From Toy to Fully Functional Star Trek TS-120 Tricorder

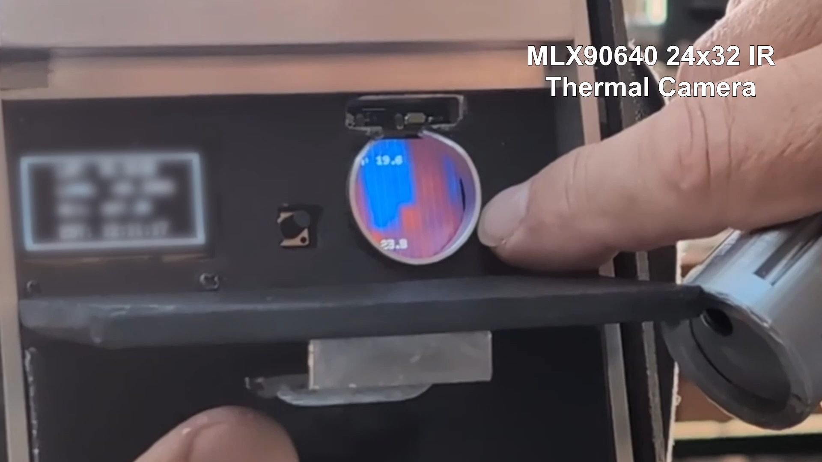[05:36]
The MLX 90640 displays minimum and maximum temperatures as well as a heat map.
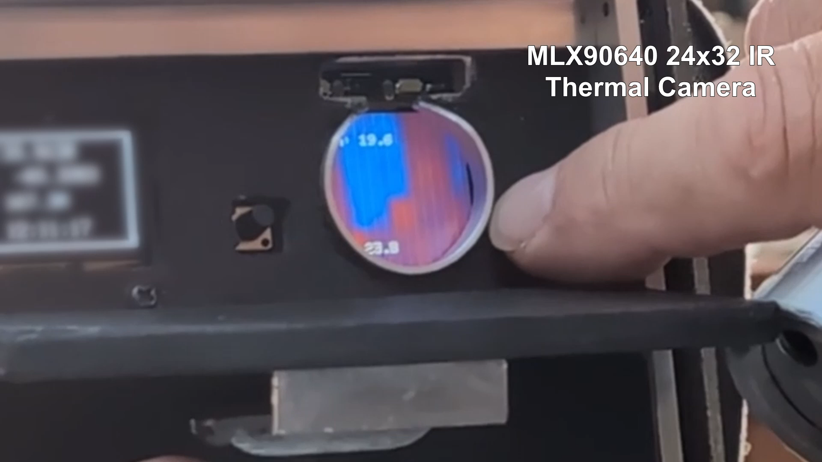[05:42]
This took some doing, but I'm very excited to have this in my tricorder.